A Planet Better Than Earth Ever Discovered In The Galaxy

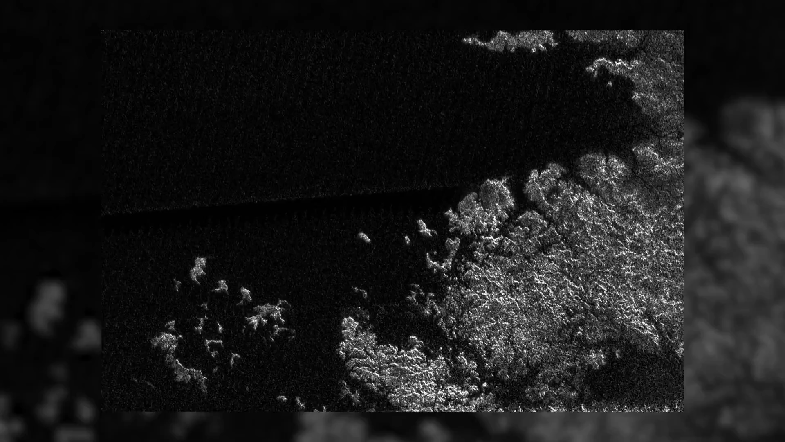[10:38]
For example, the area of the local Kraken Mare hydrocarbon sea is comparable to the Caspian Sea.